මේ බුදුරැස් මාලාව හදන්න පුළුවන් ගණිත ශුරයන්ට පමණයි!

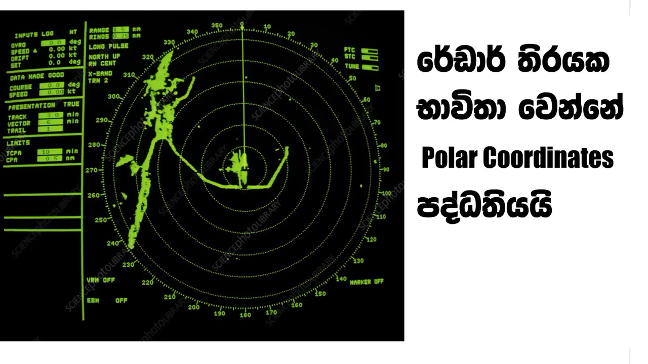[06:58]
හිතන්න ගුවන් යානයක ස්ථානය අපිට දෙන්න පුළුවන් නම් මේ අපි ඉන්න ස්ථානයේ මූල ලක්ෂයට සාපේක්ෂව මෙච්චර
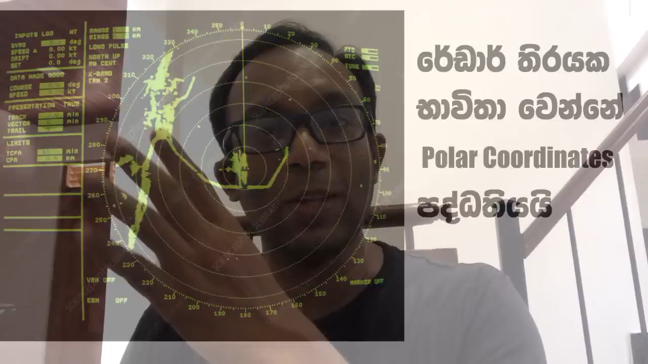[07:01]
දුරකින් මෙච්චර කෝණයකින් කියලා ඒක තීරුම් ගැනීම පහසුයි XY විදිහට මෙතන තියනවා කියලා කියනට වඩා.